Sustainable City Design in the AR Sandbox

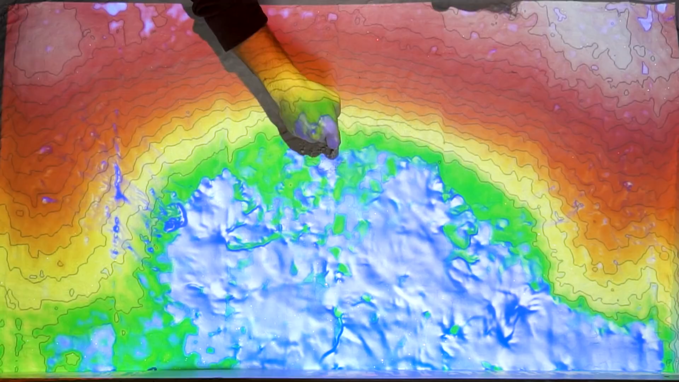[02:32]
So, putting a pond right here at the base of the slope and having an access road that feeds the pond means the road is going to come from the ridges and it's going to cross the contour lines,
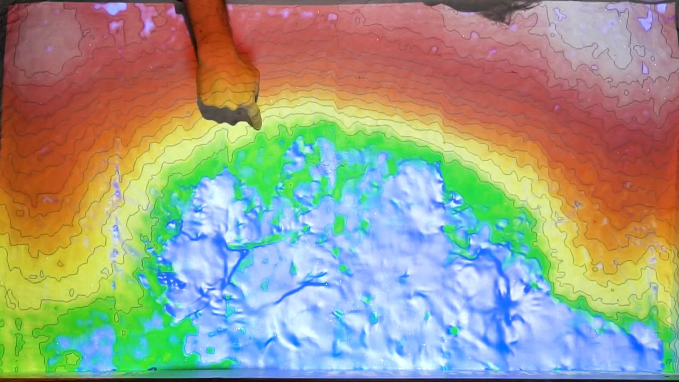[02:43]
meaning that there's a drop on the road to shunt
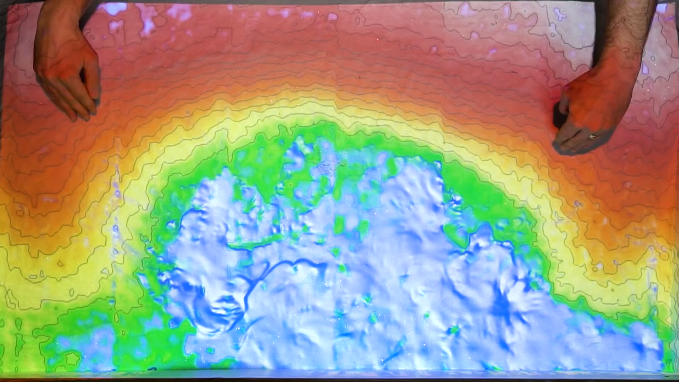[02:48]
water from the road surface and anything else directed onto it onto this key point pond.
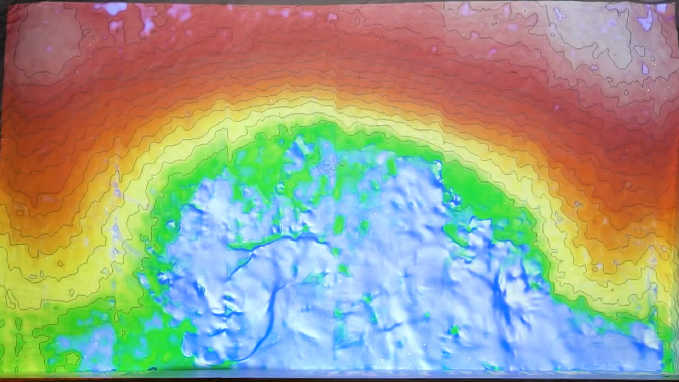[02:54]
So, I've put this road that is sloped from the ridge down towards the lake on both sides,
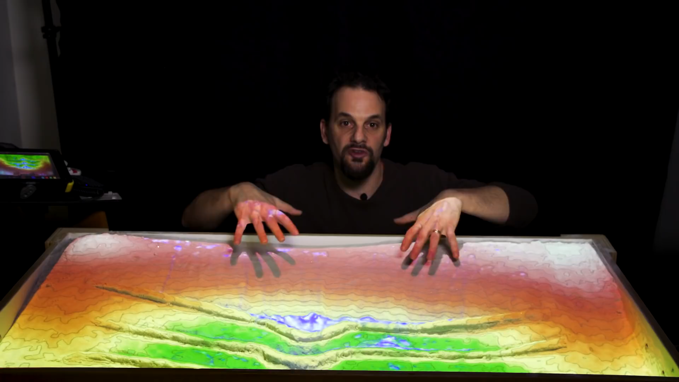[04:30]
tall, dense buildings, the heart of the city. Right? And we're going to arrange these buildings in an amphitheater here around this uppermost lake.
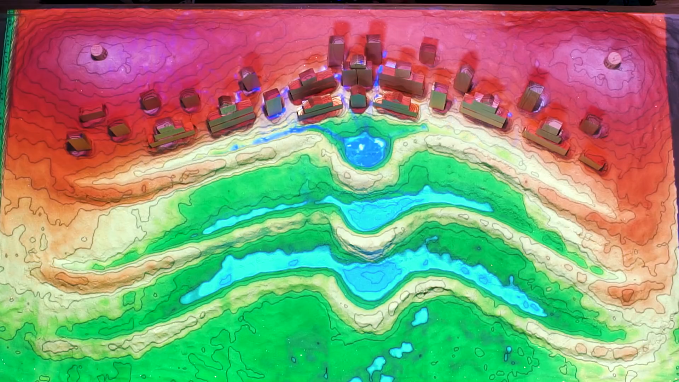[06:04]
So here, we've got our upper zone. And when we have rain and our upper zone, then that water is going to drain off of all these buildings and road surfaces.
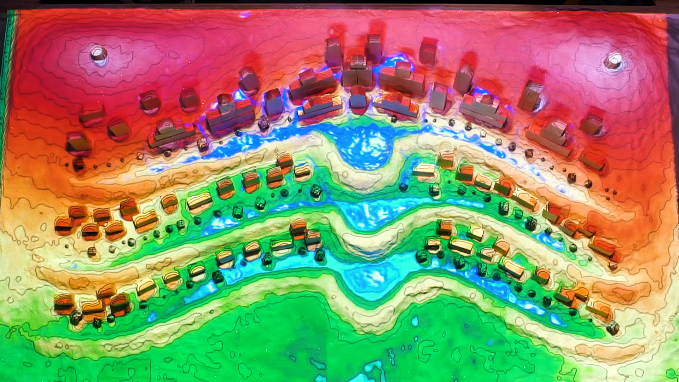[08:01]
Okay, so I've put in trees along a road going up the primary ridge,
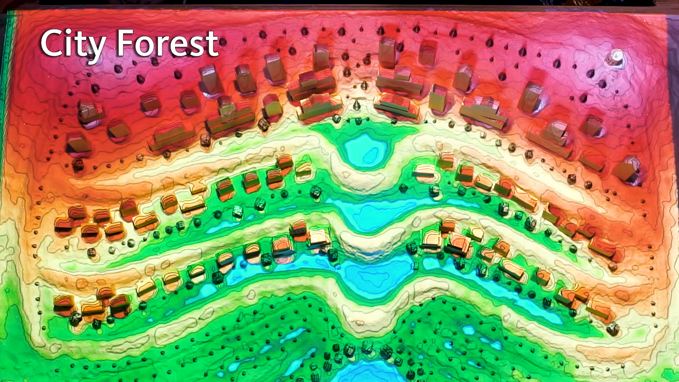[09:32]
The city forest is a vast and verdant forest that processes all of the wastewater and takes all excess runoff from the city. The forest is integrated with parks and recreation,